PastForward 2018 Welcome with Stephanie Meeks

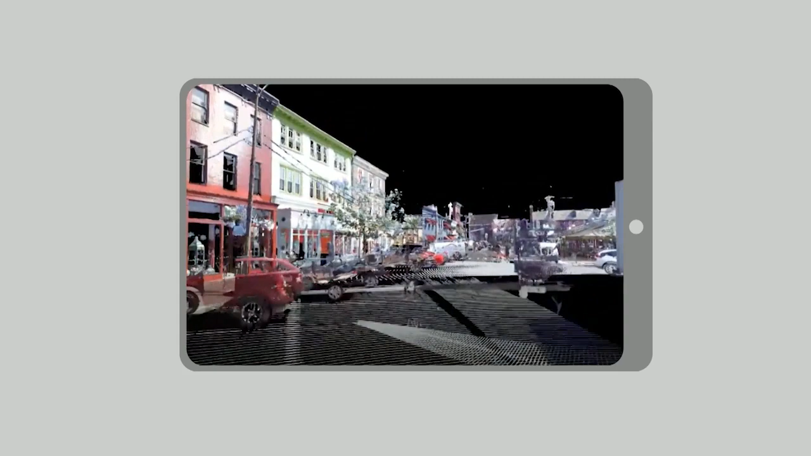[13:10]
like the one that you're seeing here, both to preserve them and to analyze how they'll be imaged.